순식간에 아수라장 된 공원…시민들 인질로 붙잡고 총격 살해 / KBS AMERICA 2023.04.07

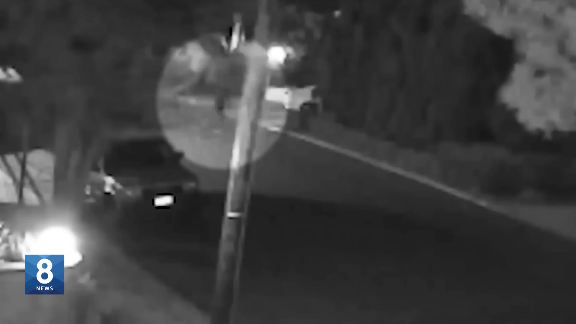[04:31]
다음 북서쪽 마운트 워싱턴 주택가입니다. 한 남성이 나무를 향해 걸어가더니 잠시 후 불꽃이 일기 시작합니다.